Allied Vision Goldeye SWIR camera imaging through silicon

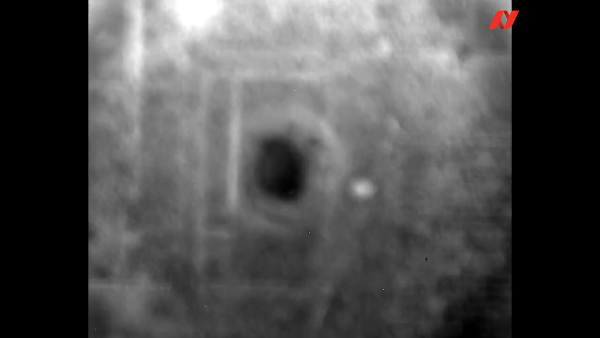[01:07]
structures appear inside the silicon chip.
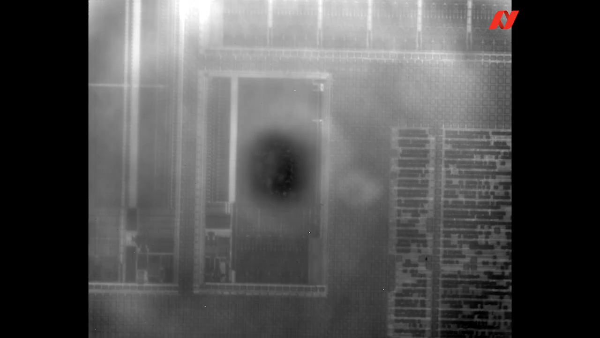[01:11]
So our range of GoldEye cameras can be used very well in silicon inspection tasks.